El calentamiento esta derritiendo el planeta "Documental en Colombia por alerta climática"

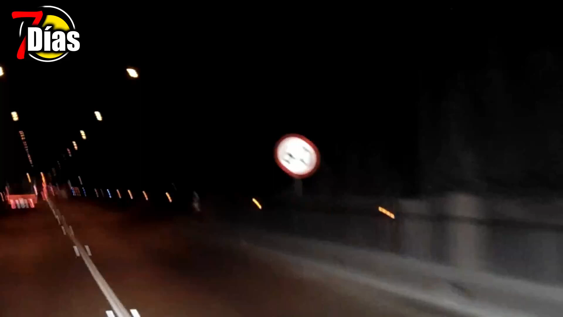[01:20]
bueno, de cierta escepticismo, cierta intriga y bueno, algo de adrenalina cruzar por este puente porque soy, como que los sitios cerrados me producen algo de nervios. Pero bueno, logramos atravesar, luego es un túnel corto entre todo, como podemos compartir, observen ustedes la arquitectura, los avances de la tecnología y lo que logra la mano del hombre. Con estos diseños logran mejorar las rutas para las personas y que se logren dirigir mejor a sus hogares,
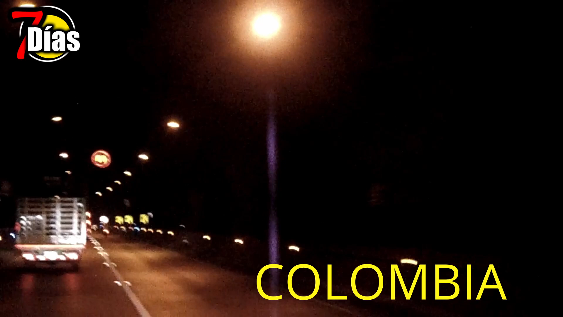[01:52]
a sus pueblos, a diferentes ciudades también. Bien, la luz, observamos la luz saliendo del túnel y nuevamente nos encontramos en la naturaleza,